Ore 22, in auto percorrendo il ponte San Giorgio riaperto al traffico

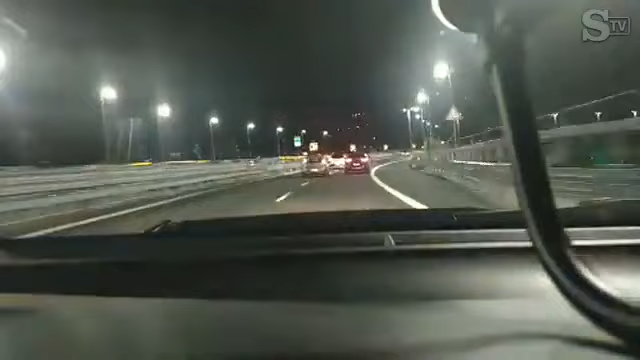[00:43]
Ecco, in questo momento, non nego che, in effetti, sono immagini che colpiscono. Stiamo attraversando il ponte di Genova San Giorgio. Si possono intravedere i piloni rossi, verdi e bianchi. Potete vedere la città sullo sfondo della luna.